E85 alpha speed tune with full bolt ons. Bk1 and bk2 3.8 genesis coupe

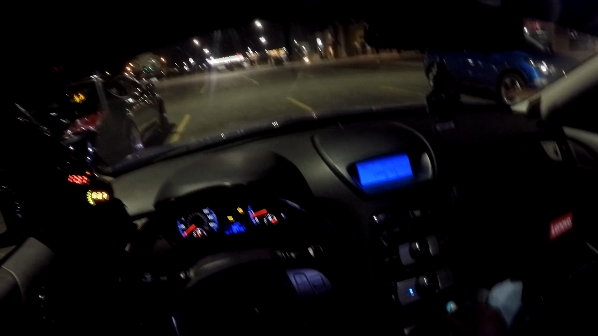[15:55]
Yeah, go straight out that way.
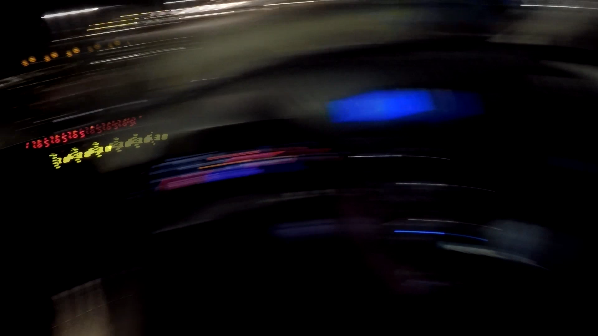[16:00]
People are gonna be like, you can't drive. It does feel different. Holy shit. Whoa. Dude, that throttle response is like.
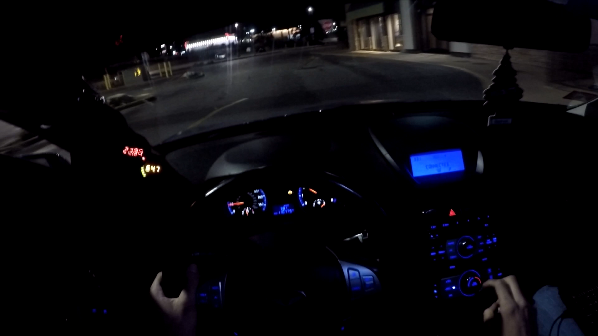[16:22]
Take a right? Oh no. Yeah, just go straight here. Yo, yeah, that throttle response got me. Are you lowered or stock high? No, right now I'm still stock high. Okay, you can go left up here then. I haven't had time to put my coils yet. So left? Yep. And you're going left in the light. Left? Yep. The reason I ask, there's a...
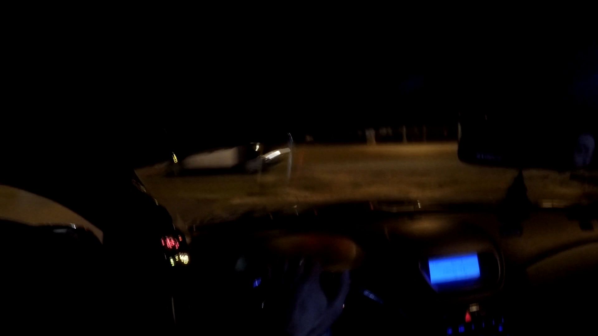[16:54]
See how that dips in? Yeah. Yeah, we're good about your soccer. Yeah, I gotta get used to that throttle response.